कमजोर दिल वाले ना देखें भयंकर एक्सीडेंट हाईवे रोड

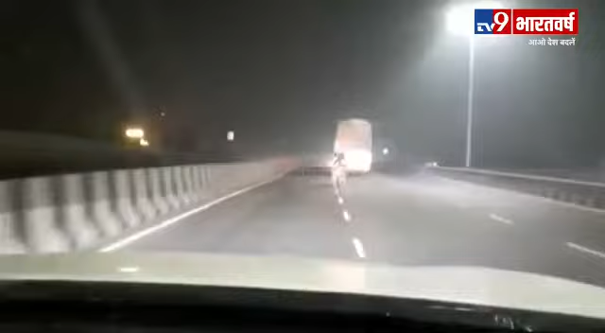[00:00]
Mike, बड़ी मुश्किल से बचे हैं। भाई बड़ी मुश्किल से बचे हैं, मैं बता रहा हूँ। भाई उस साइड गए, अभी गए रोड के पास, गिरेंगे 100% बता रहा हूँ तुझे। अगर आज ना गिरेंगे गाड़ी का नंबर नोट कर ले, तो सुबह अखबार में मिलेंगे हमारे नीचे ना।